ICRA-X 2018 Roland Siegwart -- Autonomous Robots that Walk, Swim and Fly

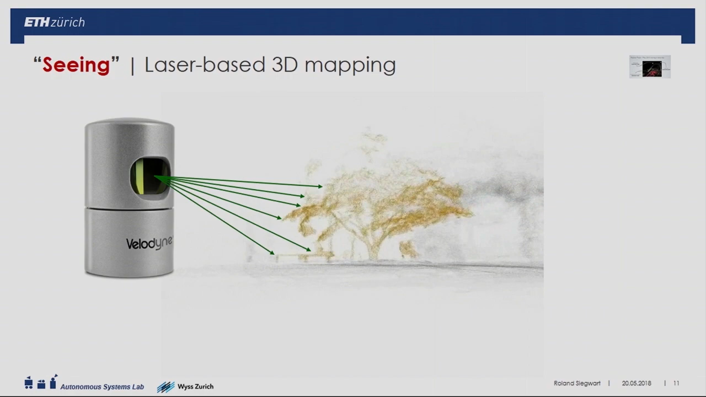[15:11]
If you measure how long it takes to get back and then actually if you know the time of flight of the
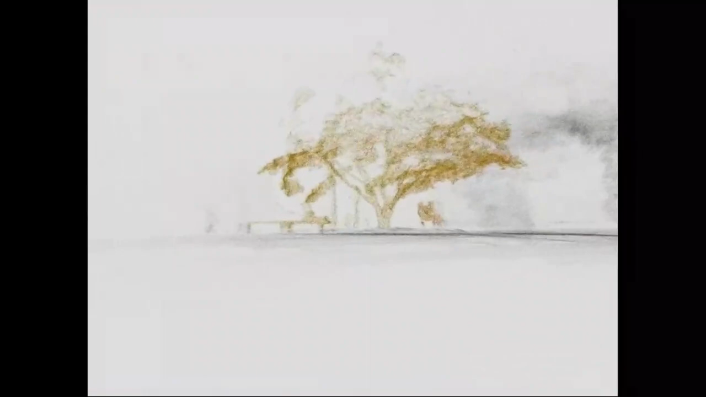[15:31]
move around with the sensor We have intelligent algorithms which put all these
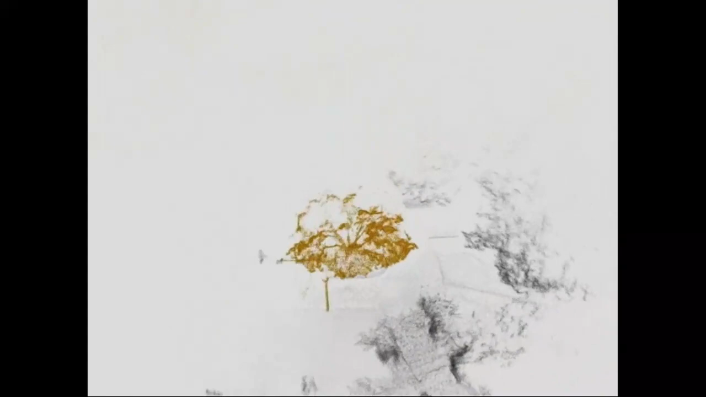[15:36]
measurements in a consistent way together And then you can more or less on the fly build a map
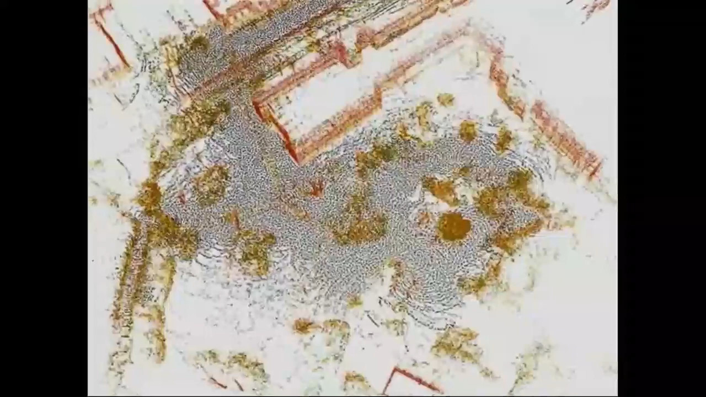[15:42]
of this this quality This is at ETH at my university outside
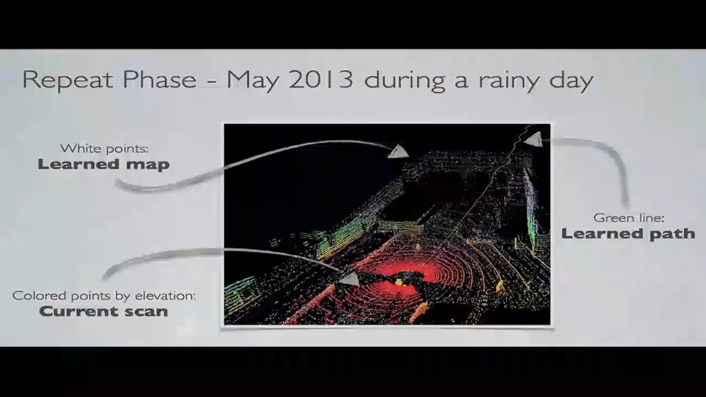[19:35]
but also the 3d senses We have been seen before and with this
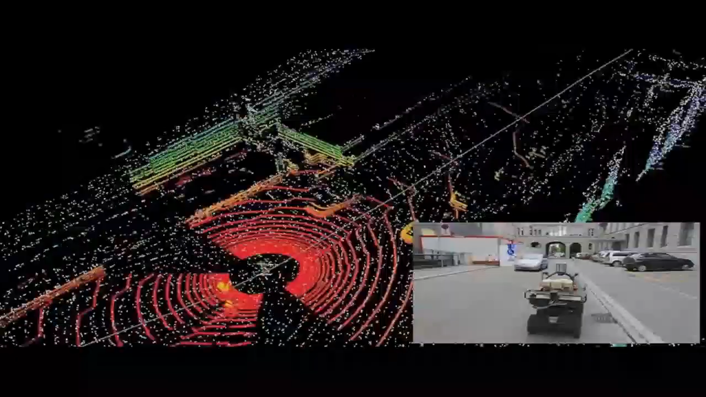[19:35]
you then
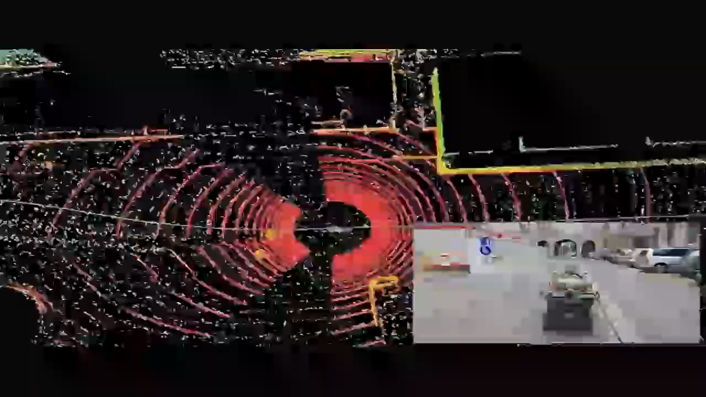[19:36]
did you can
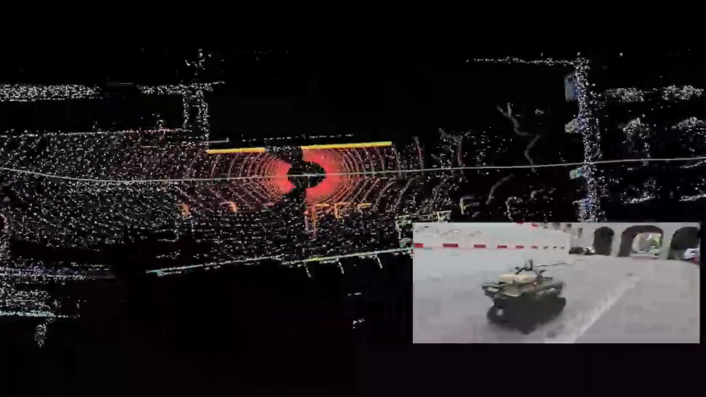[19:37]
see that the environment is 3d very reliable Also,
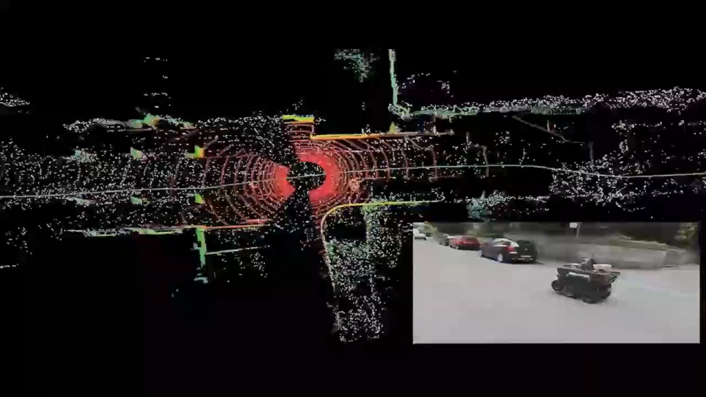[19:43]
if their light is very bad and then you can use this
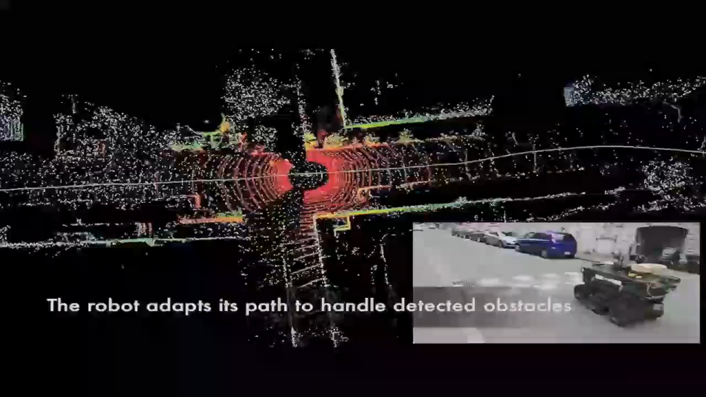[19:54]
and adjusted with the map so that you know where you are So this in combination allows More and more really systems to fully autonomously drive in
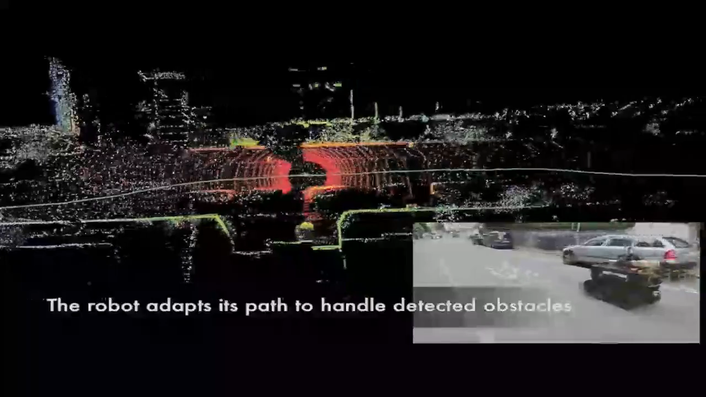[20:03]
our daily environment in cities or on freeways But I think we're still far from really releasing these units to the free